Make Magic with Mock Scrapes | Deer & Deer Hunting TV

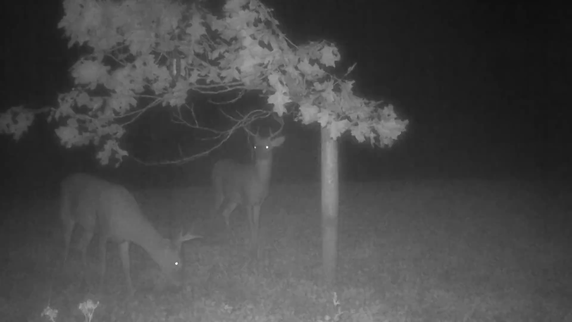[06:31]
branches that I went ahead and nailed, wired onto trees and bent existing ones down. Putting them right at nose level.